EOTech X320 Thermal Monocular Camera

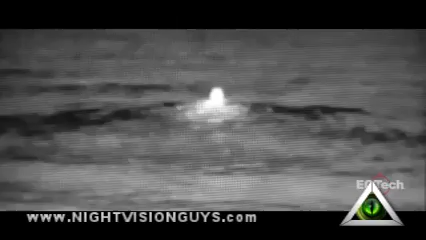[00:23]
Everything on Earth emits infrared energy in the form of a unique heat signature. The X320 Thermal Imager conveniently displays that heat signature in day or night.
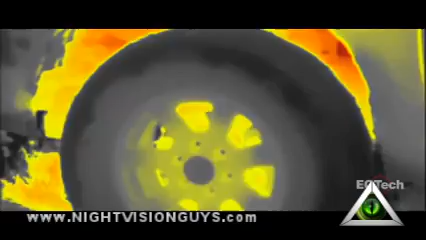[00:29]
Unlike night vision,
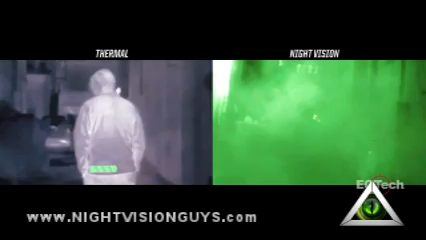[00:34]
thermal imaging has the ability to detect objects through fog, smoke, dust, and even foliage. The X320 provides clear and detailed images through its 320x240 pixel 17 micron detector.
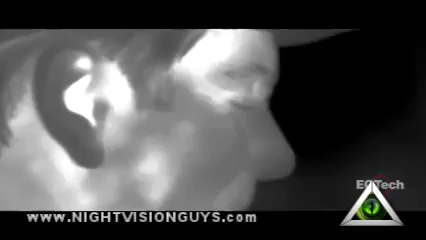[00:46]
Much like buying a flat screen TV, the more pixels you have, the more details and definition you seek.
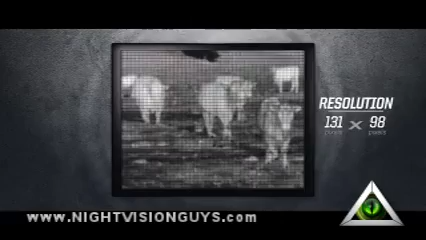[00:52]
The 30 hertz detector not only ensures a fast turn-on time, but also provides real-time video imaging without the annoying lag time when panning or viewing moving objects.
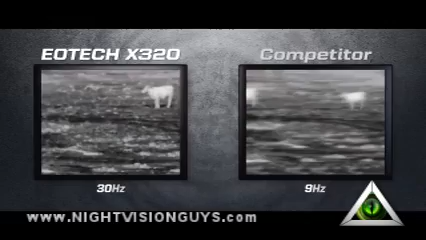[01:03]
The X320 offers a multitude of features through one easy-to-use push-button rotary switch. It features a 2-, 3-, and 4-time zoom,
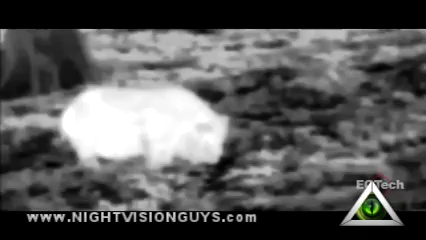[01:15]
white and black hot modes, as well as two programmable color modes,
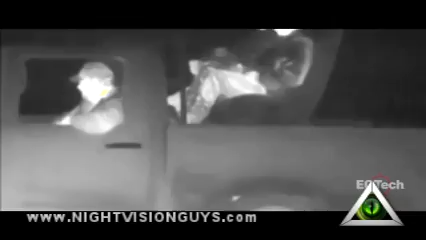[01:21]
and a custom color modes to precisely identify specific temperatures.